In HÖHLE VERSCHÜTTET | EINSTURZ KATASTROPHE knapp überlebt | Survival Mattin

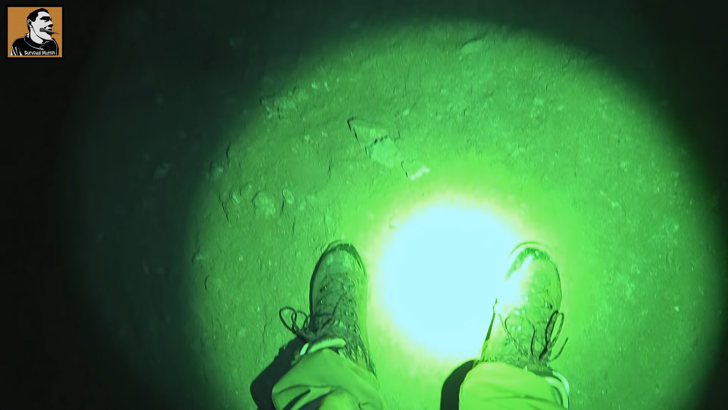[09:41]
Wenn man das noch mal sieht, ich stehe hier. Und dann geht es hier runter. Und da hinten irgendwo steht die Höhle drin. Ist echt heftig.
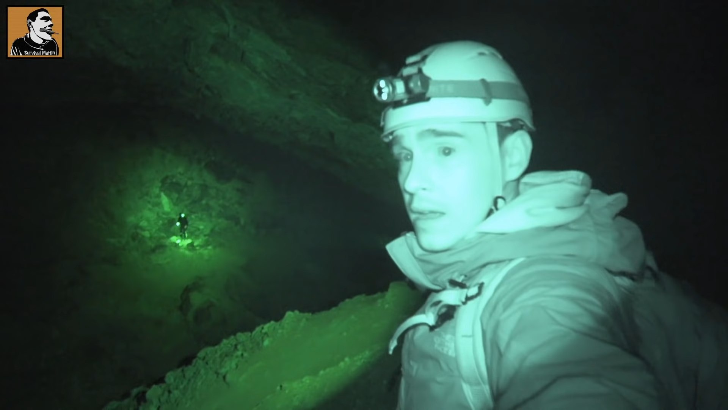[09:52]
Alter, krass. Maddin, gehst du noch mal ein Stückchen hier so hoch, dass ich das ein bisschen draufkriege auf die Kamera?
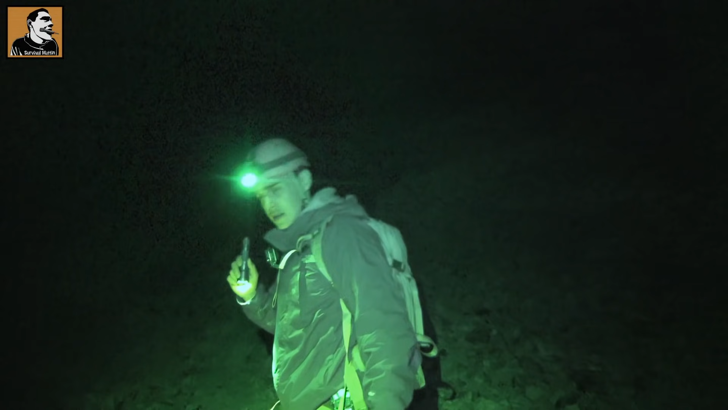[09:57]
Das ist unglaublich groß. Ist Hammer, oder? Eigentlich geht es wahnsinnig.
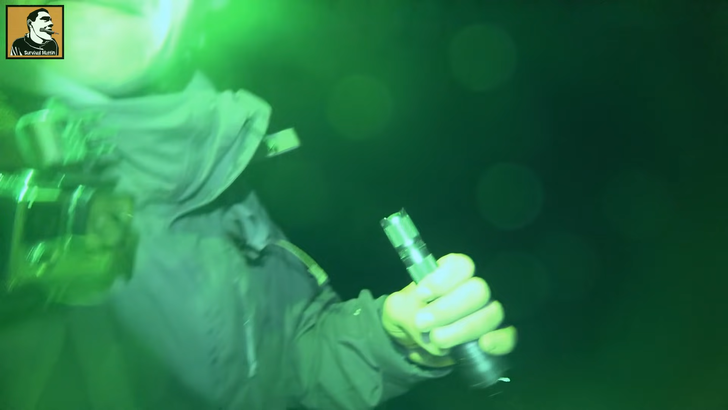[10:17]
Alter, hast du das nicht mitbekommen, Mann? Ich hab's mitbekommen. Da gehen die Felsen runter. Mann, ich will hier raus.
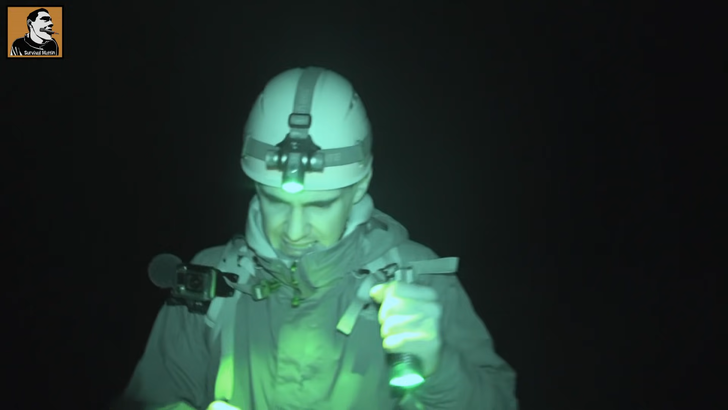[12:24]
Gar nichts. Hier ist nicht ein Balken. Verdammte Scheiße. Wir werden hier drinnen verretten. Martin. Siehst du den Fels da?